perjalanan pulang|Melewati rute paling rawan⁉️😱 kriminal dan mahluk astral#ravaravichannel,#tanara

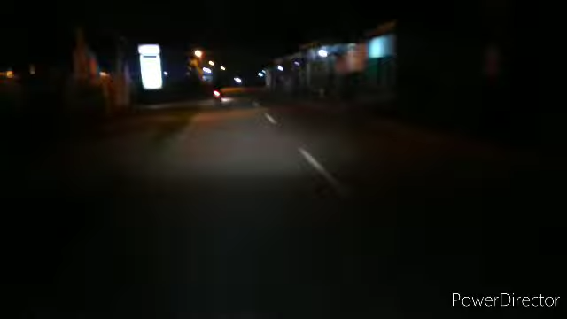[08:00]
Sekarang kita udah nyampe di salah satu pasar tradisional yang ada di
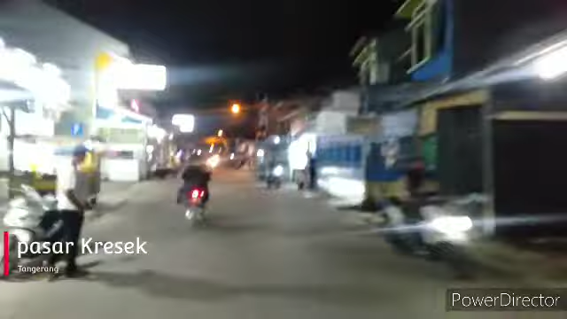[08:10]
daerah Kresek ini ya guys. Namanya sama, namanya Pasar Kresek.
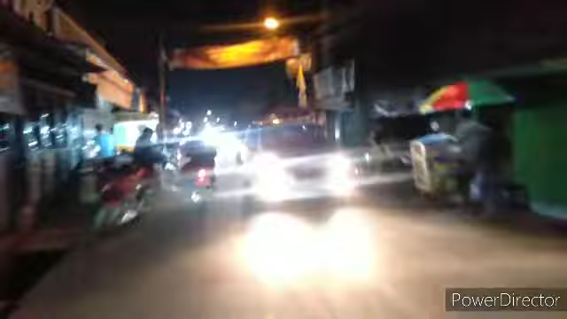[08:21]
Jadi kalau udah ngelintasin Pasar Kresek, udah aman ya guys. Jadi ntar kita tinggal menuju arah Ringin,
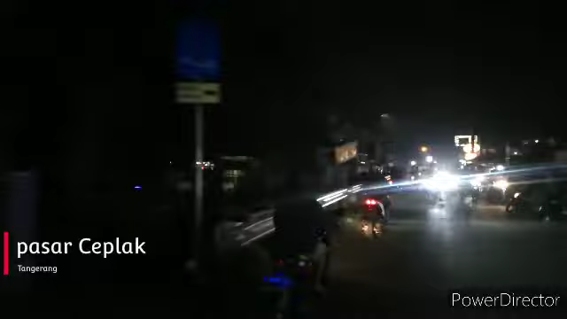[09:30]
Karena di depan ada pertigaan, kita ngambil ke kanan untuk melanjutkan ke arah pulang ya guys.
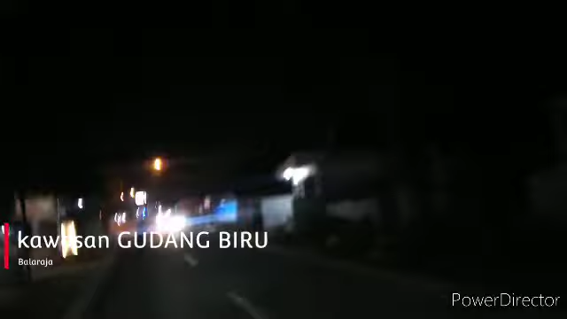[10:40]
Nah, kalau ini namanya kawasan Gudang Biru ya guys. Kawasan Gudang Biru ini bisa dikatakan pergudangan. Jadi banyak pabrik-pabrik distributor di tempat ini ya guys. Di depan kita ntar ngambil ke arah kanan, arah ke Serang ya guys. Jadi kita mau bablas sebentar lagi nyampe di tujuan,